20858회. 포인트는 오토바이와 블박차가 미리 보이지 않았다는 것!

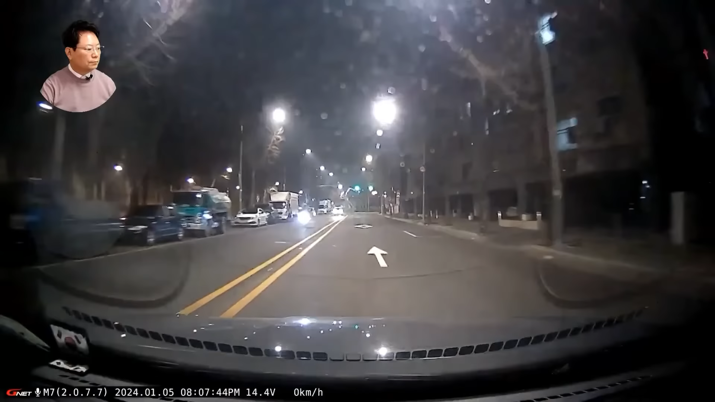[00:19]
아이쿠~! 신호가. 신호 바뀔지 모르겠어요. 빨리 가. 빨리 가. 좌회전 신호예요? 빨리 가. 빨리 가. 빨리 가.
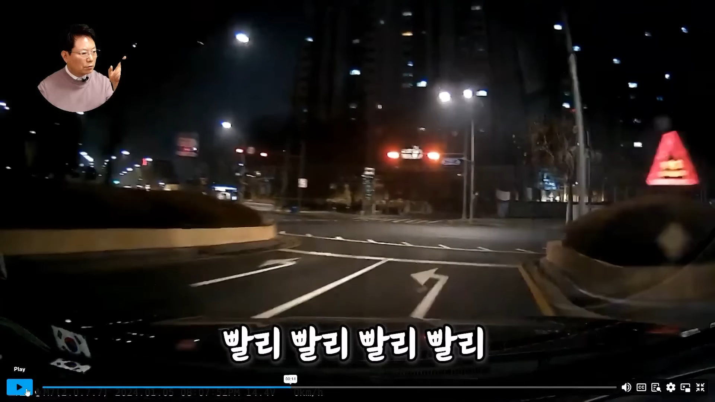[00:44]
이때 바뀌었어요. 멈출 수 있나요? 멈추면... 여기쯤...
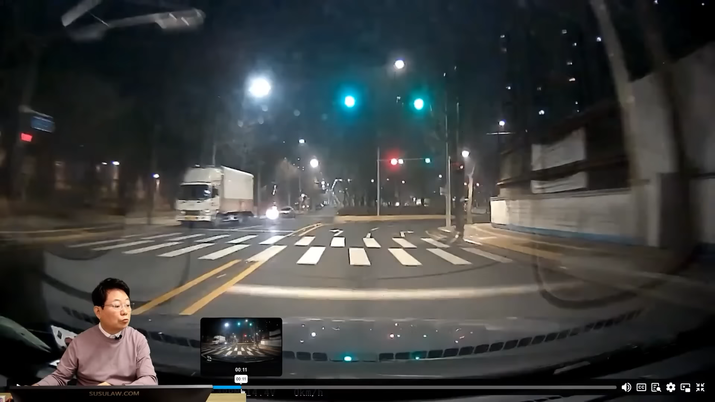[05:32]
어차피 두 번째 차로도 도는 거고요. 자, 좌회전 차로 가려면 1차로로 갔어야 된다. 1차로로 가다가 두 개로 늘어나나. 여기, 여기도... 여기 이쪽으로 갈 듯이 하다가 이렇게 한 건 이것이 문제되지는 않습니다. 블박차가 오른쪽으로 갈 듯이 하다가 들어간 거. 어? 그게 잘못이야? 빨리 빨리 빨리 빨리 빨리 이게 잘못이야? 그것이 과실이 문제되지는 않습니다. 그것 때문에 이러는 게 아니잖아요. 이번 사고는 오토바이 생자배기 신호위반 때문에 일어난 거죠.